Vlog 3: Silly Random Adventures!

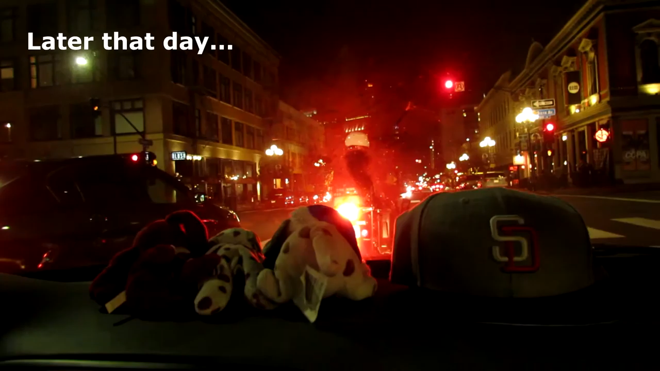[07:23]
Oh, there's a cop in front of us, and this is me, Rocky, using this guy's thing.
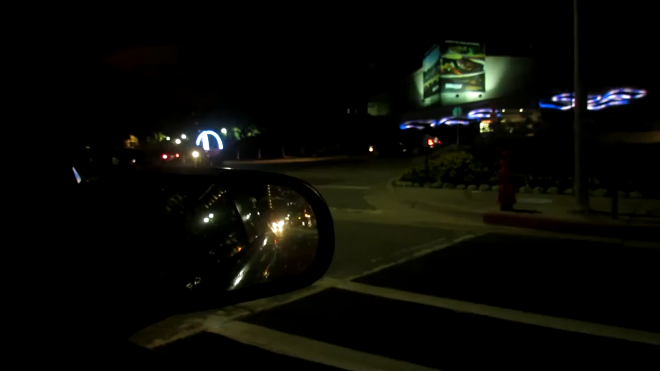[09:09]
If you guys want to go to Comic Con, that's the place. That's the convention center.
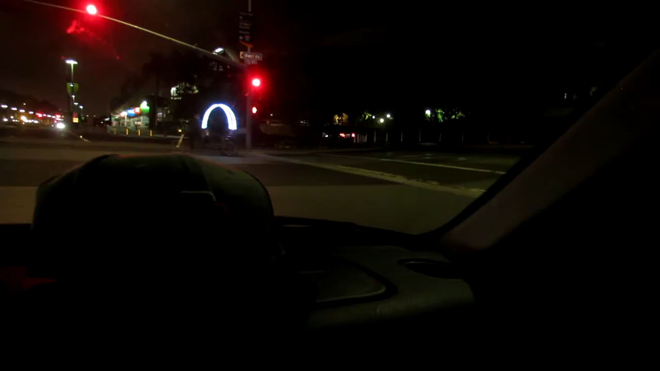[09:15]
At first. At Harbor Drive. I was looking at the wrong thing. First Avenue in Harbor. Yeah. But yeah. This place doesn't even look that big, though. It looks like a freaking airport. Look at that. Oh, dude. Look at that car. Yo. That's Mark's favorite car. No, it's not. Why? You don't like rice? No. With soy sauce? That is basically rice with soy sauce because the car is black.
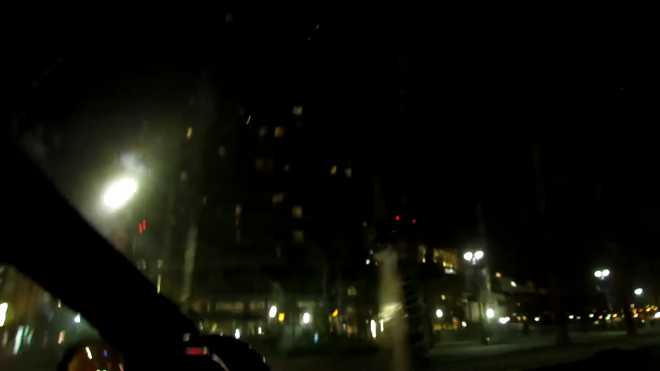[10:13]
Is that Petco Park? No, it's not. Yeah, right behind that. That's Petco Park.